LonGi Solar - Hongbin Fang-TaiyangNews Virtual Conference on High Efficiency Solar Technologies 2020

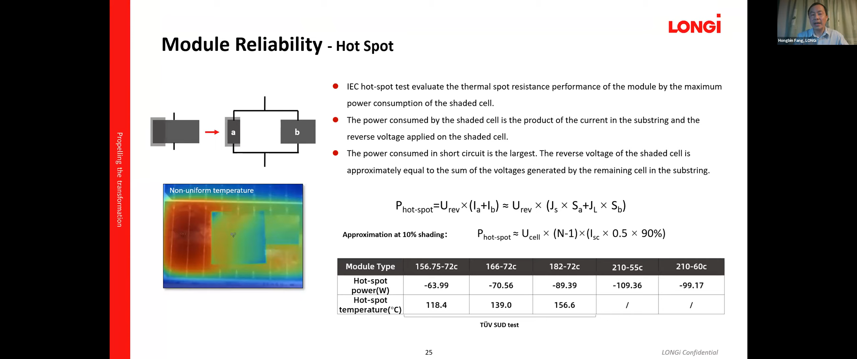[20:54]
either 55 cell module or 60 cell module, both going to show higher hotspot temperatures. And which, you know, is not desired, which increase the reliability risk of the whole system. And the other aspect, let's look at the junction box. The 182 millimeter module choose the